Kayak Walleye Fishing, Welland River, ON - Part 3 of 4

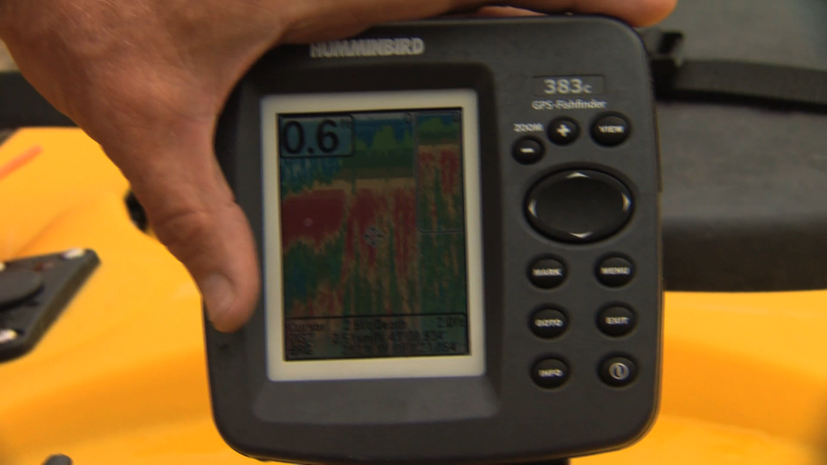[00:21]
come pre-rigged with a transducer that is already mounted through the hull, that's where the transducer is,
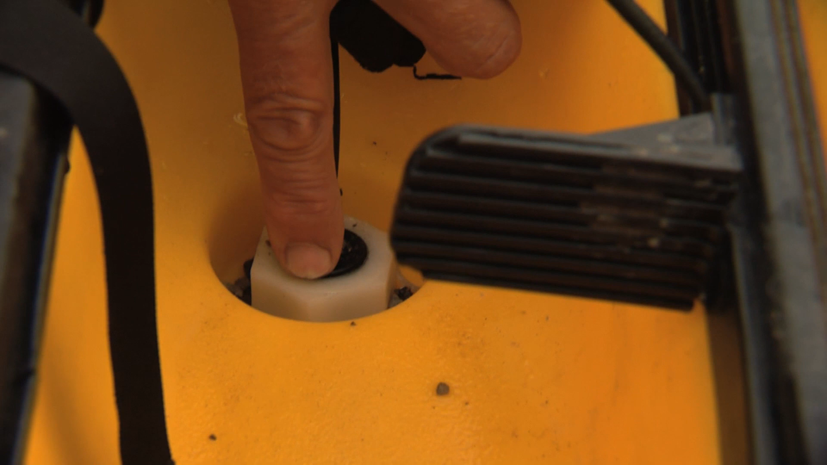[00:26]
and if you hear that ticking, tick, tick, tick, tick, that's the actual sound.
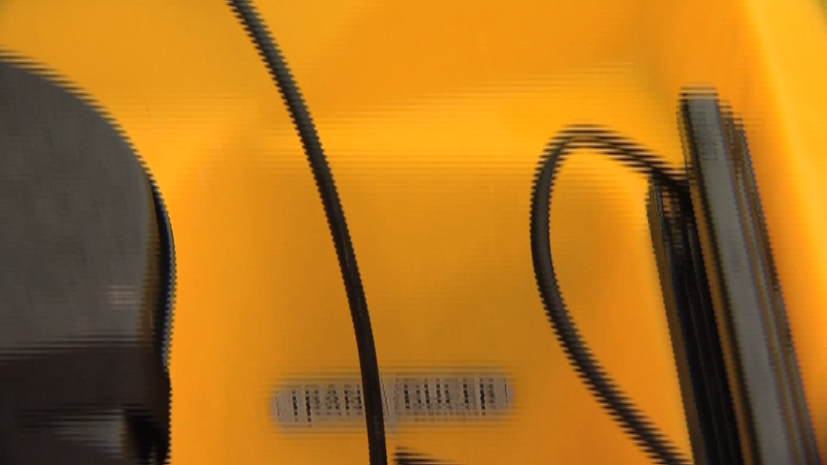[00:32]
And here is the 383C GPS Fish Finder. This is an amazing unit. It gives you all kinds of views.
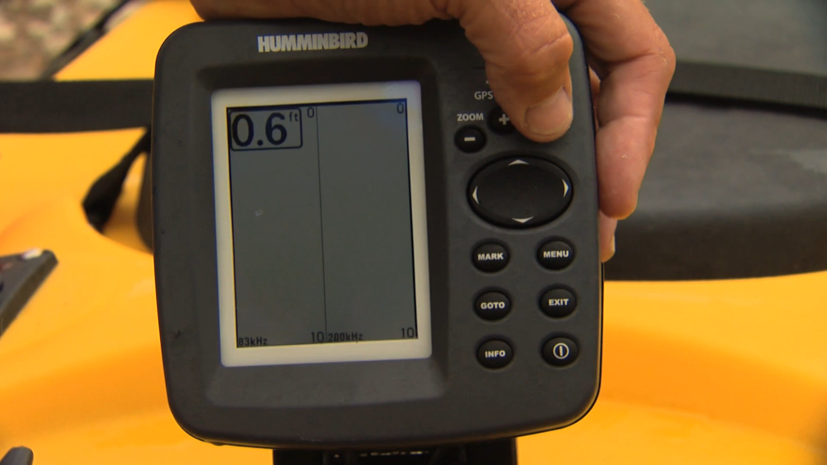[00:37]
On screen: depth 0.6 ft
You can zoom in on the bottom. This gives you all of the details for speed and so on in bigger numbers.